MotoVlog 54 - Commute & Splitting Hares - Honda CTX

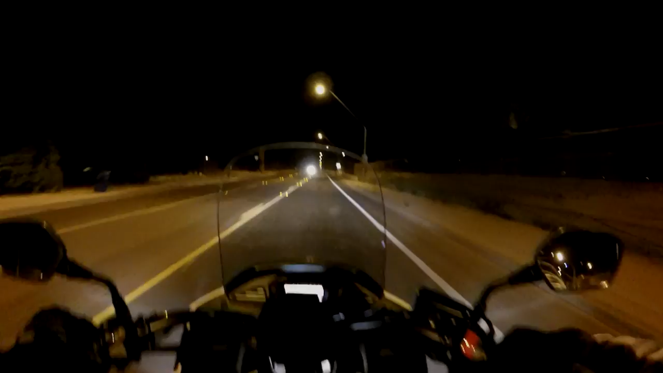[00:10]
Good morning YouTube. I'm going to go ahead and do the intro. This is Arizona RE. I'm doing the intro just in case this video actually works out. I imagine that these lights are going to oversaturate the camera lens when it's trying to compensate for all the darkness in the background. Traveling ease so the sky should look lighter. I've noticed on these cameras that it tends to do that
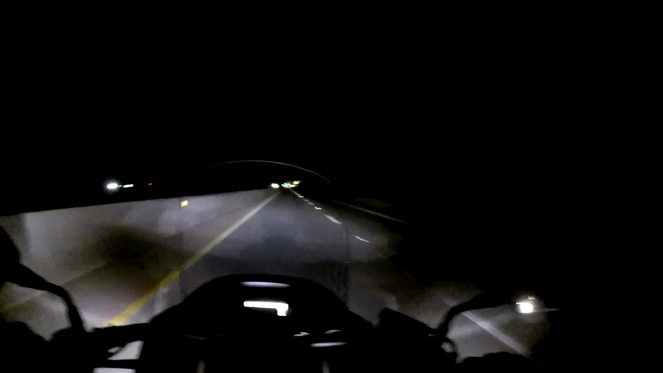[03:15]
So over here on my right is a train yard. It's a Tucson rail yard. And I don't know. I think it's probably 30 or 40 tracks wide. And there's always trains going in and out of there. Oh, there's a real strong smell of diesel. When you're riding through this part. You see flashing red lights up ahead what's this about? Right on a curve.